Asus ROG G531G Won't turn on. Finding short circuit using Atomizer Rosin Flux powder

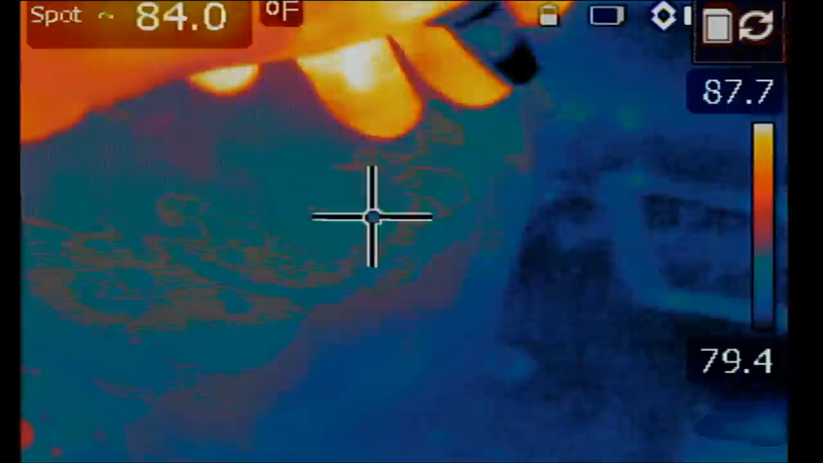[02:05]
On screen: spot 84.0°F
At the shorted area of the MOSFET, we're going to inject one volt. One, two, three.
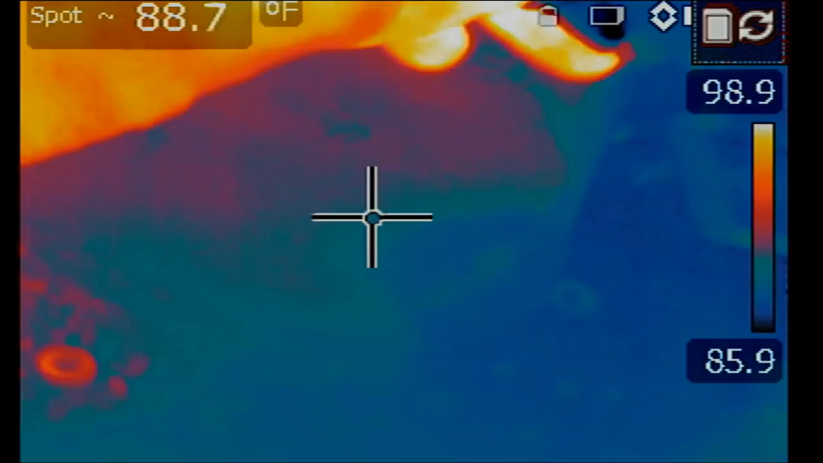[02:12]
On screen: spot 88.7°F
Okay, so what's getting hot? Right there. Right there.
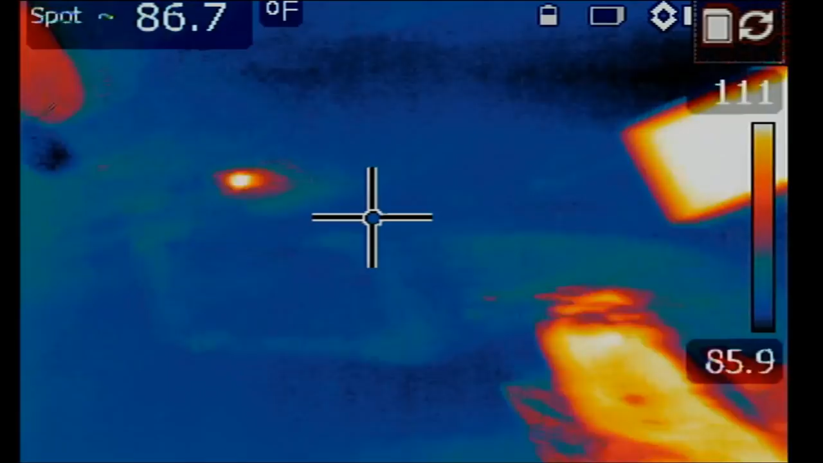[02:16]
On screen: spot 86.7°F
That's what's getting hot. Right here. We have something getting hot right here.